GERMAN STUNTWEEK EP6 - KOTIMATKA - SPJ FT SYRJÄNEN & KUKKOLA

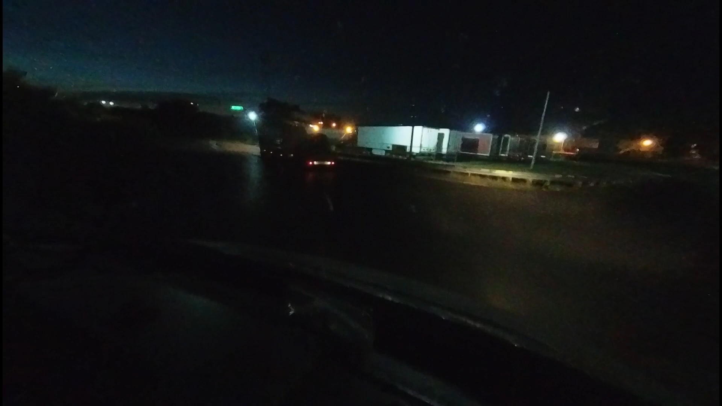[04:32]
Sitten vielä täys pitkä grafteri ja veräkärry kans. 8 henkeä ja 16 mopoo kyydissä. Aikojaan saavuttiin jonkun huoltausuman pihaa.
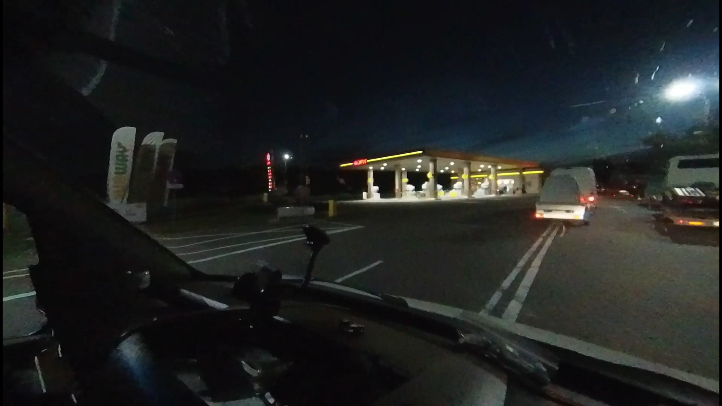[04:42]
Ei mitään hajoa, että paljonko toi maksaa ne polttoaineet täällä, kun on tollei sloteina merkittynä.